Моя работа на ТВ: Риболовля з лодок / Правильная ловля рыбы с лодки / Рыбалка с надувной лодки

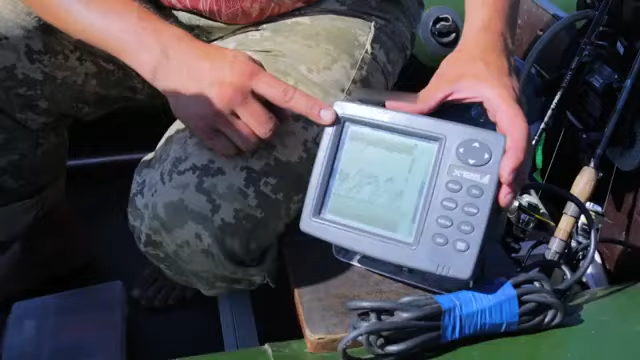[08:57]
Зверху це поверхня води і лінія дна, бачиш? Бачу.
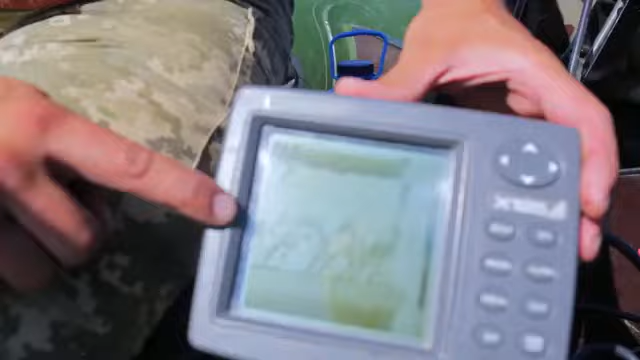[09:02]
І на відстані, скажімо, метр-півтора від дна ми бачимо скупчення невеличкої риби. Але зазвичай у цьому... А оце такі плями велика. Це не плями великі.
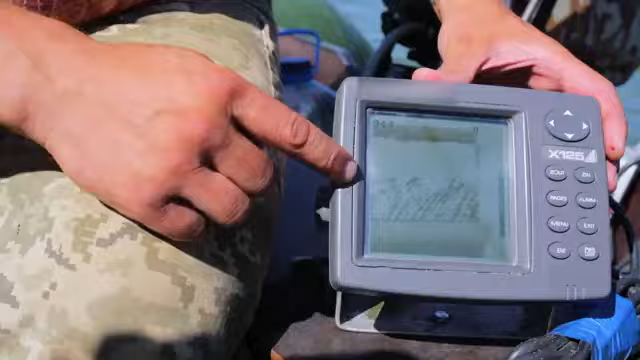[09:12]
Зазвичай у цьому ехолоті рибу малює дугами так званими.
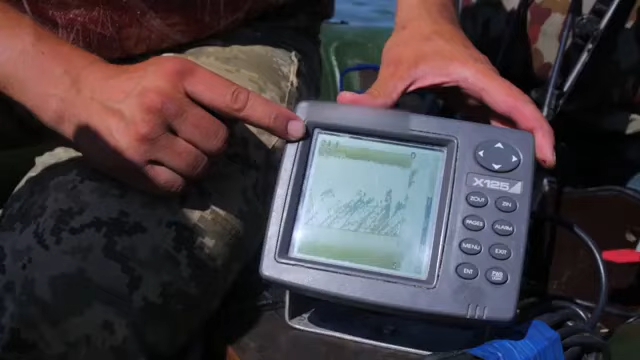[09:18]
Ми бачимо з тобою на ехолоті температура води на поверхні 24,3 градусів.